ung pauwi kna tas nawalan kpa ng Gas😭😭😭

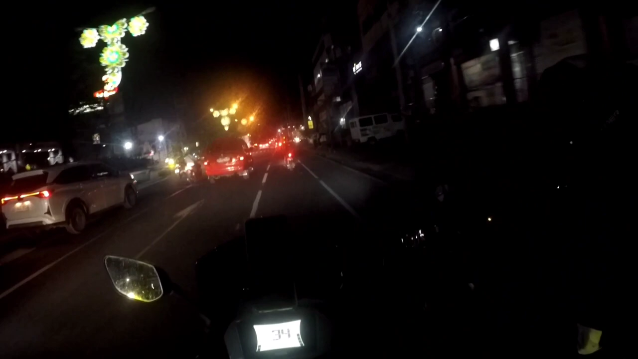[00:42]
Dyan, dyan, dyan. Permis ka lang dyan.
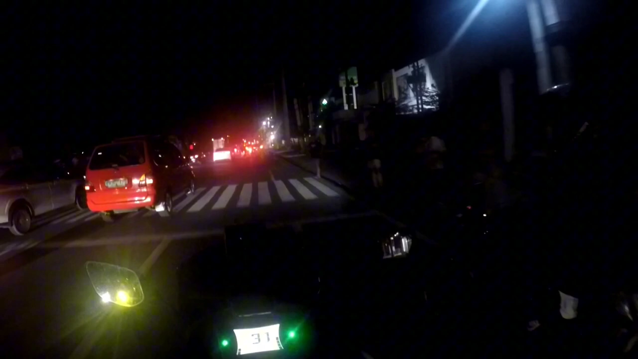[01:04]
Salamat ah. Dyan, dyan, dyan. Okay. Salamat.
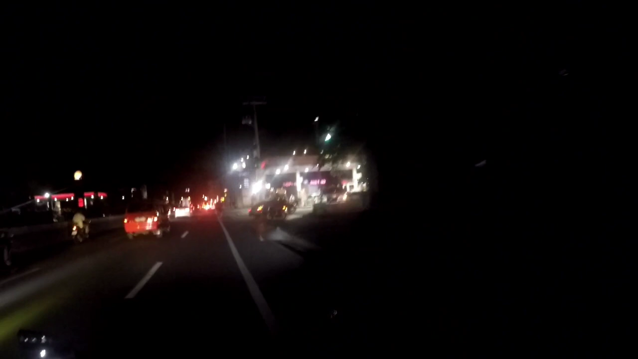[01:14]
Ayun, nawalan ng gas. Yung drop pa natin. Huwi pa ng makuorm.